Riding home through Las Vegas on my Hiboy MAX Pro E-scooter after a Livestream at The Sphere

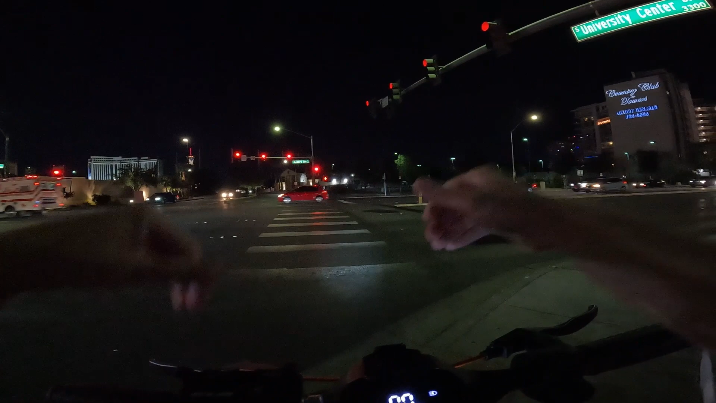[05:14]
it's a pretty cool ride i used to do this stretch of road over here on my uh uh what's it called scooters the uh the gold ones what the hell is that called the cabo wolf warrior x pro so those would go about 44 or 45 miles an hour
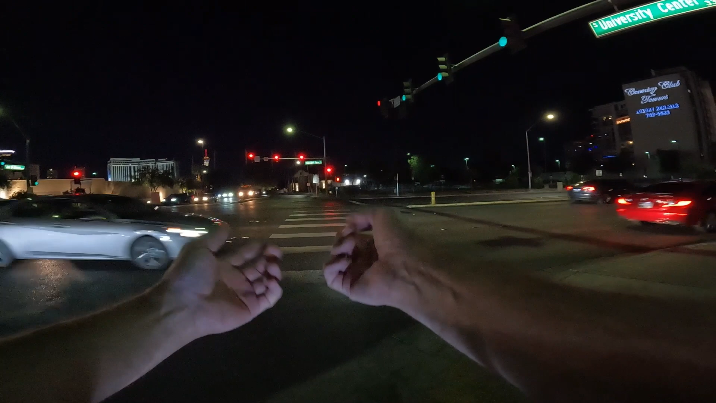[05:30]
which is fast enough to really shred that road up ahead i didn't have a really good time
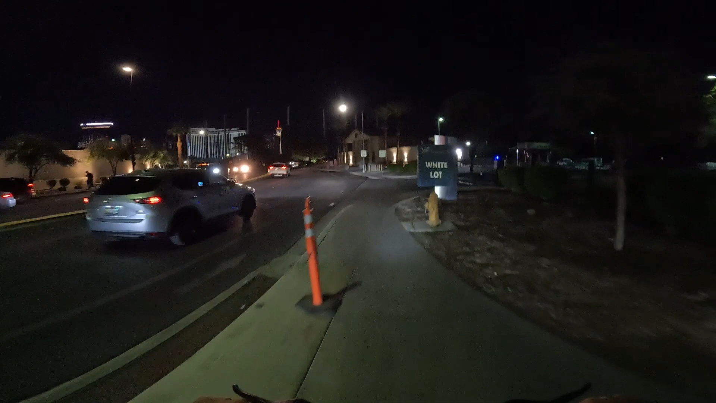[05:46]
i think we run out of sidewalk here over by uh
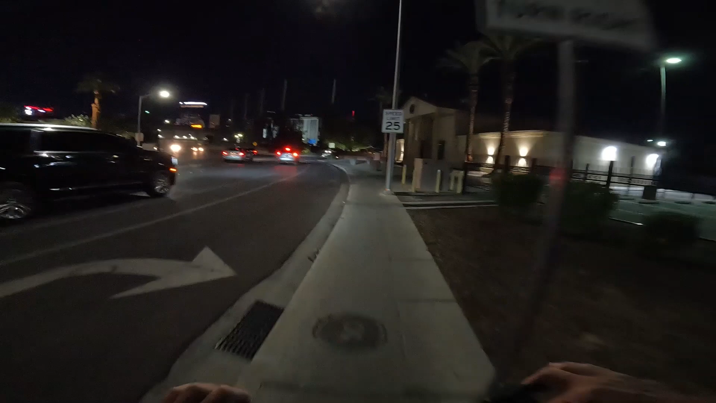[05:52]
it's just the las vegas country club this is old-timey vegas right back in here
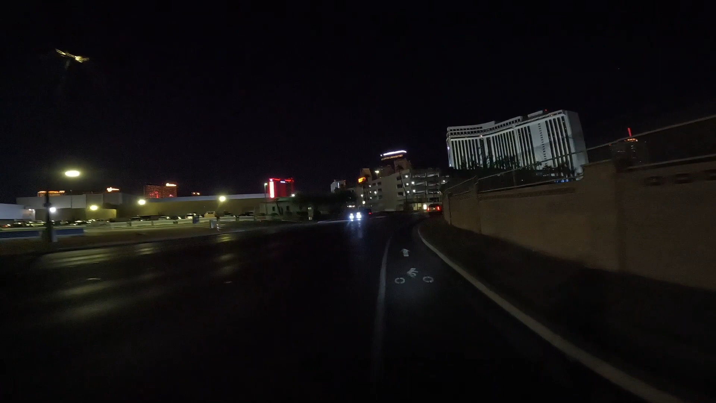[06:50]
so we're coming up on the west gate now and soon we'll be to uh sahara avenue and soon we'll be to uh sahara avenue and we can go through you know what let's do it let's go through the west gate
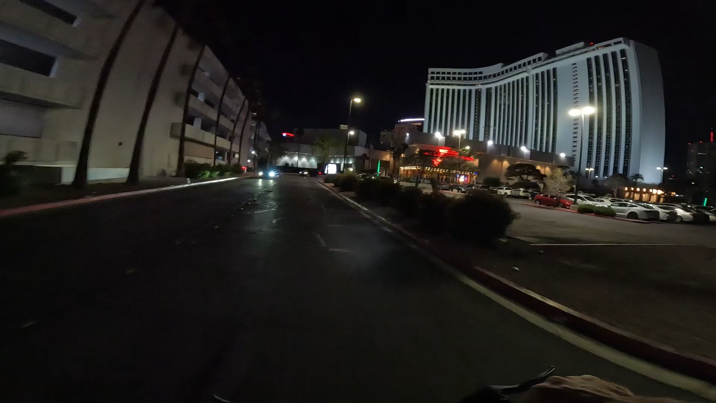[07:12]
over by the super book right here is where i always used to park the buffet
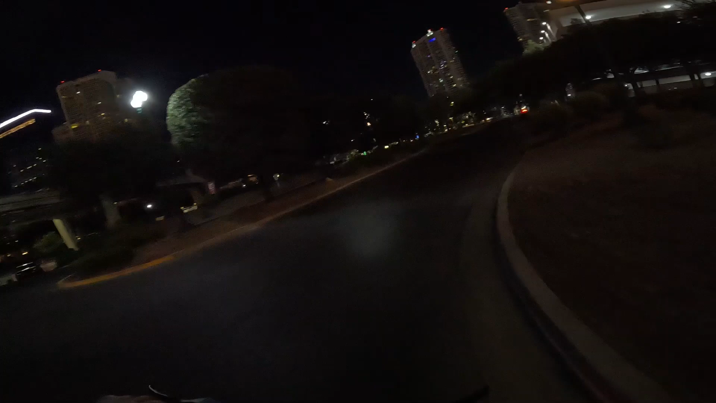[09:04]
i can still hear the uh when we were young festival that's going on probably about a half a mile away from here and uh i was thinking about doing a live stream from there but i'd probably get in some kind of trouble for that maybe some some copyright issues so i opted to go to the sphere instead this guy in the toyota camry he's driving like a moron that doesn't give a crap about anybody but himself i admire his style
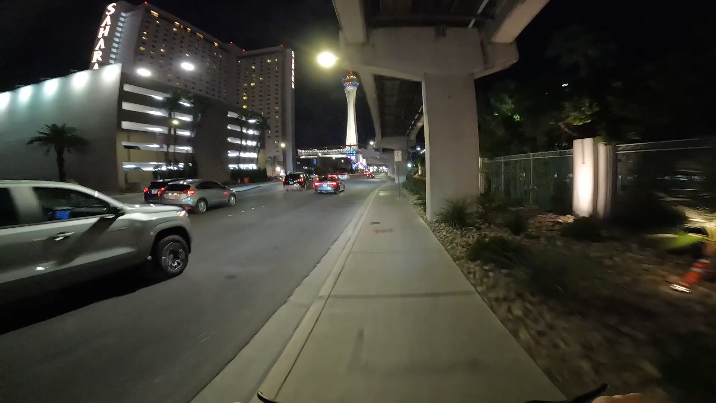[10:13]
man what an awesome night to be out here we're going 22 miles an hour we're 21
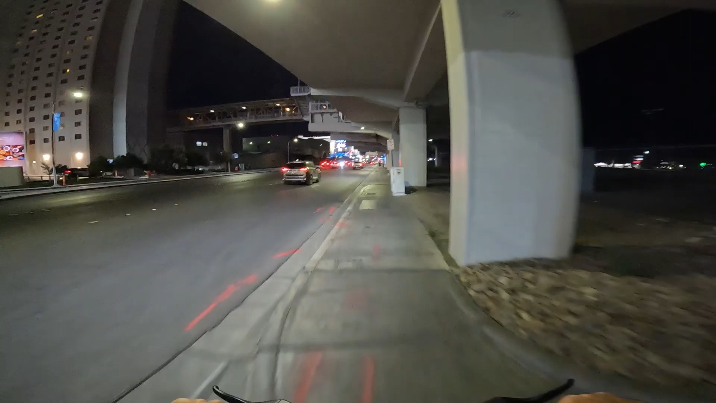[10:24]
we're not yet in traffic
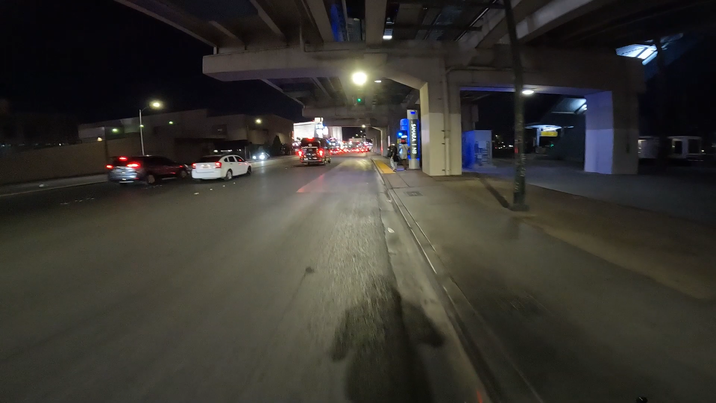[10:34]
so i don't run any of these people over or have to wait behind them looks like nobody's coming over that's good
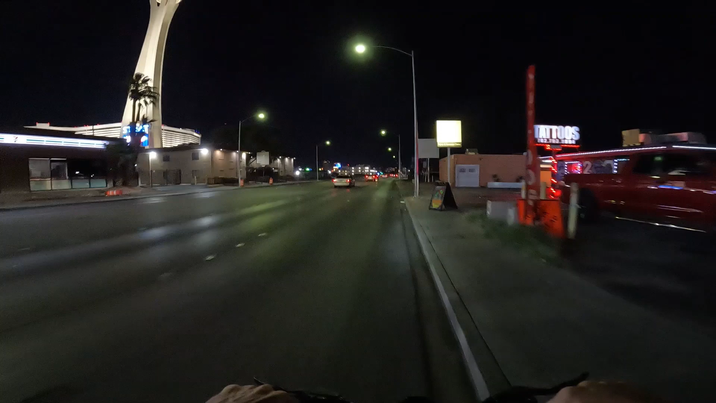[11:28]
i don't know why all those lights are flashing over there
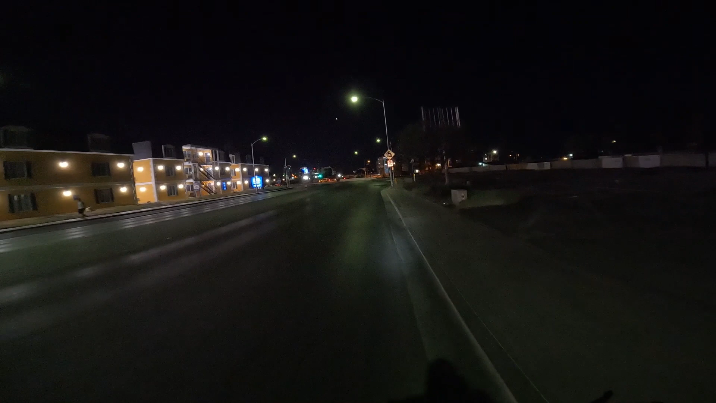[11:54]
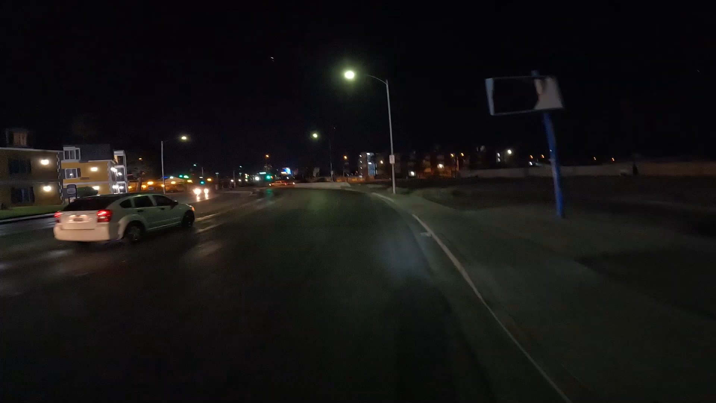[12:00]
i'm gonna get up here on the sidewalk for a second until we get through this intersection then we'll go back out to las vegas boulevard what do you think i hope everybody said okay because that's what we're doing
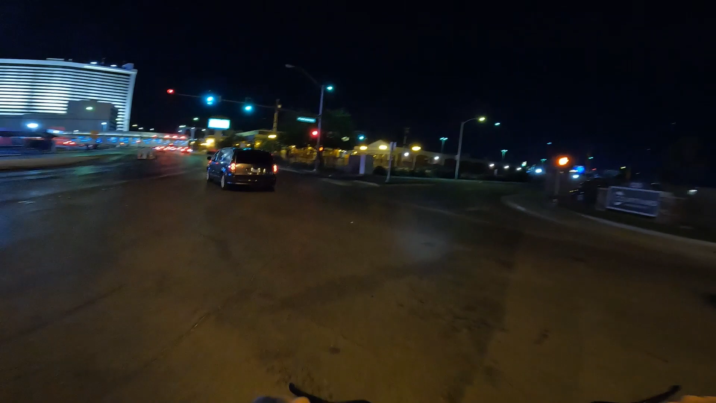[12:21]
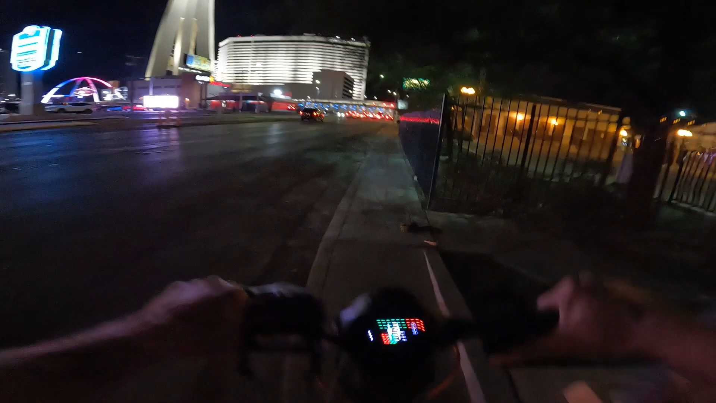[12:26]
running a few red lights and crosswalks you know how we do don't do that though ride safely please
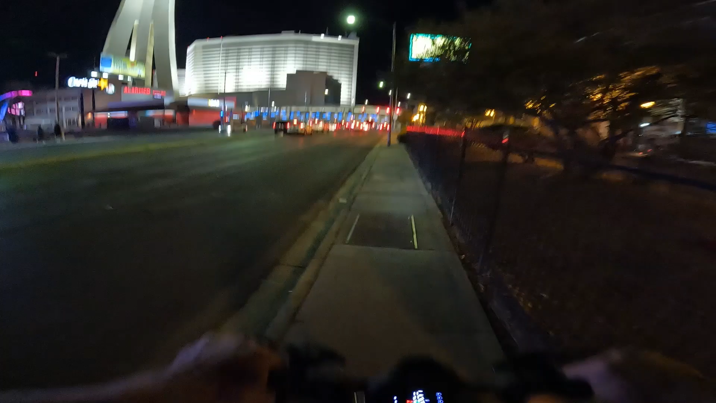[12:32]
cut through no we can't cut through there they're closing off at night now huh imagine that i used to always cut through there
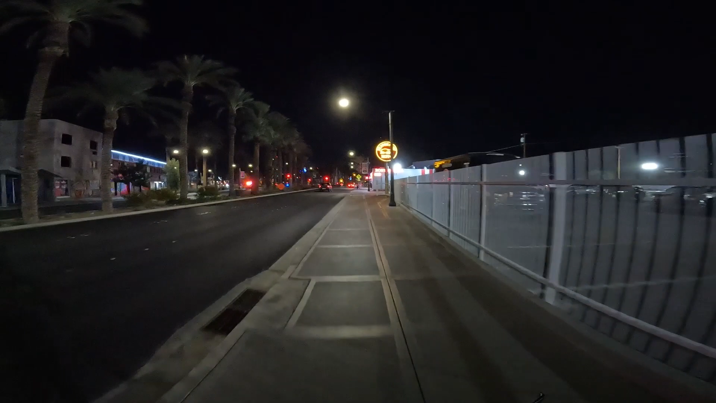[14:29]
i didn't want to run over or bother what the hell i was this was all blocked off earlier when i came out
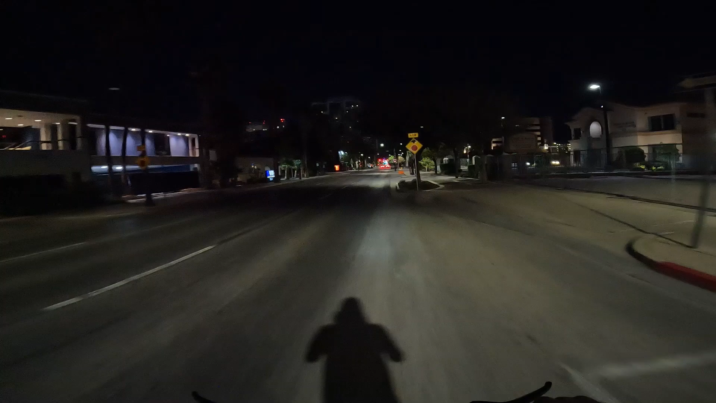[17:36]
but uh i do appreciate you watching the video i hope you've enjoyed it let's go through this way i can get home this way too that's the gold and silver pawn shop over here you see it over there
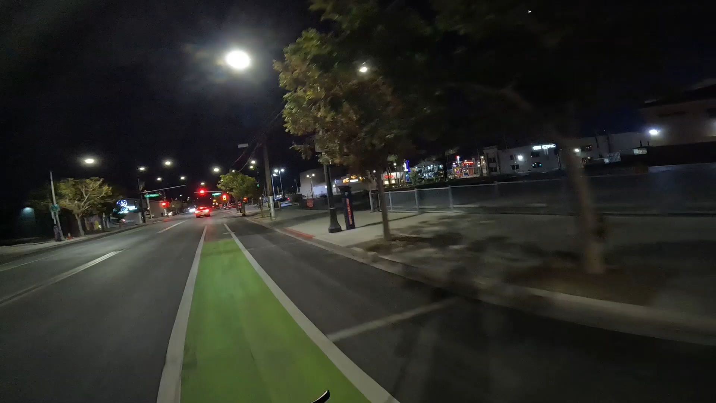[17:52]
you know the tv pawn shop you know the tv pawn shop pawn stars and can of stars